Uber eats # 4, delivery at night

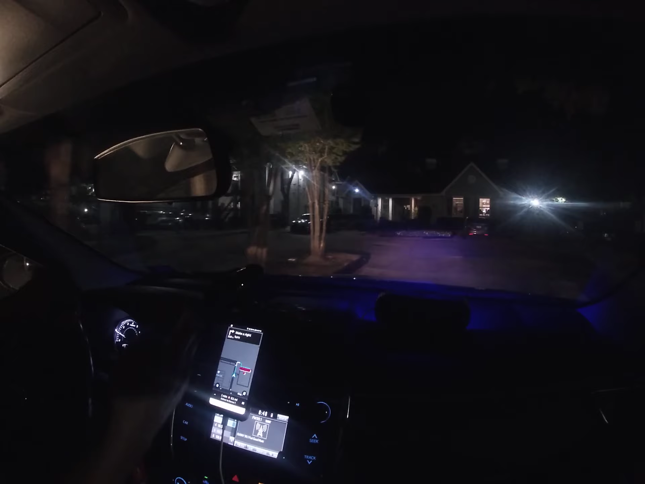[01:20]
So you guys see I have the desk cam for me all the time and the GoPro I use for night time when I go delivery in the apartment or the house something so I gotta put the GoPro on my body so I walk around in the apartment just for safety you know in case something happened
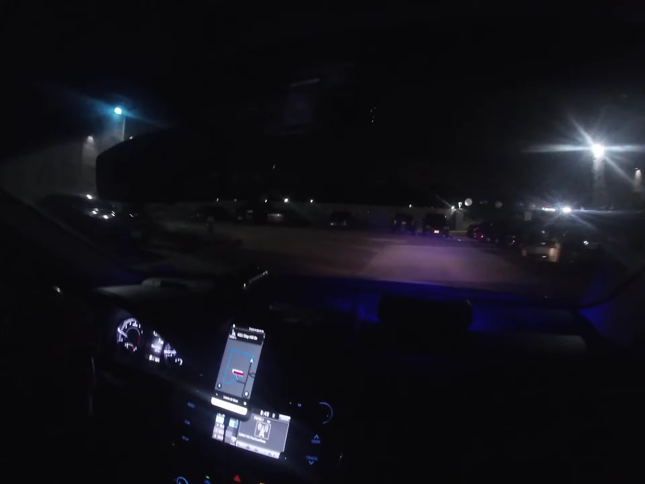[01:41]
to you guys then that's the proof for the police or something like that. But with my subjects, I still like delivery at daytime more than nighttime so it could be this trip is
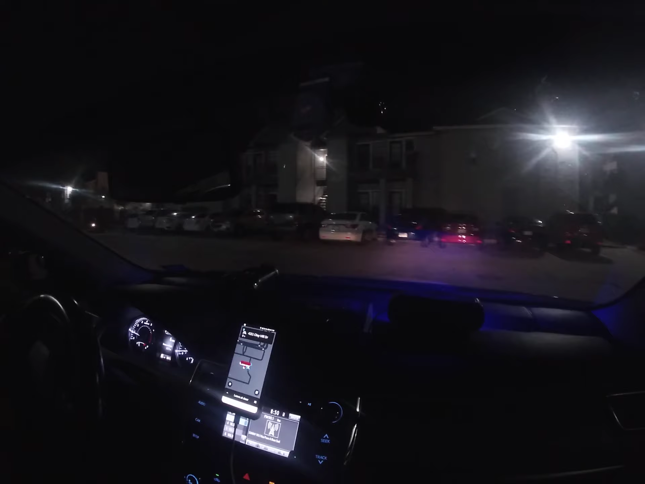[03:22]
see it and another side is the gate for 1210 1211 129 so I don't know where 1201 but let's uh let's go around
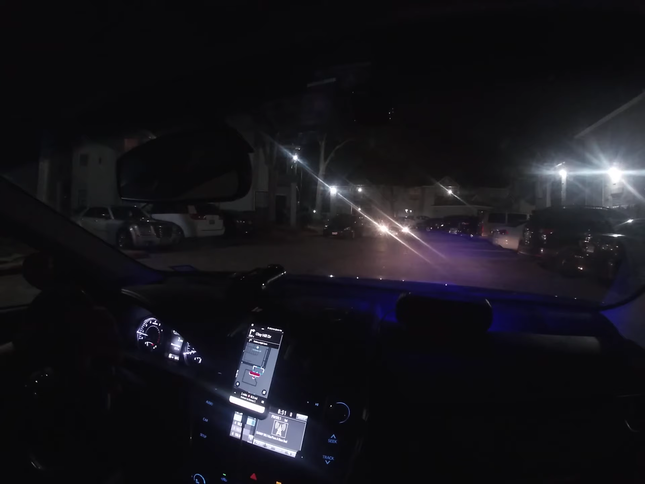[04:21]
so right now it's all apart all parking is um full so you don't know where to park so uh that's that's how I want to tell you have the sign on your car even the day time or night time so you can park your car right here well this is not allowed to park but